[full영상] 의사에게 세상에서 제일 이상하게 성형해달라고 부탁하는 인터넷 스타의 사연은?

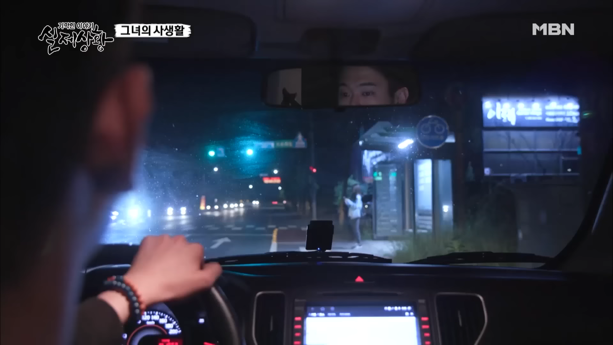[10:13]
간다 아니 지금 무슨 일을 하려는 겁니까? 조심스레 다가가 여자 앞에 차를 세우는 두 사람 그리고는 저기 여기 시내로 가려면 어디로 가야 돼요?